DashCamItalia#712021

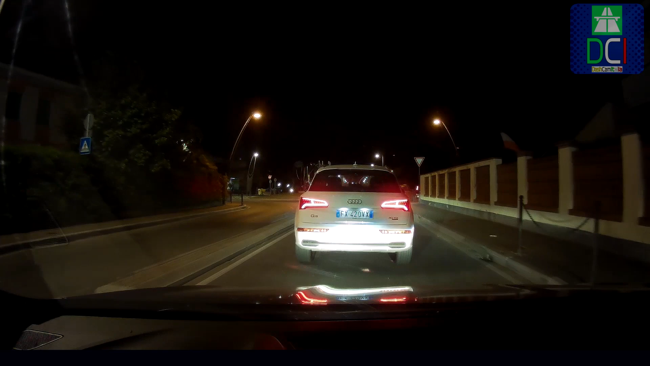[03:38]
Non lo vedo, mi sa che arriva da destra a sinistra.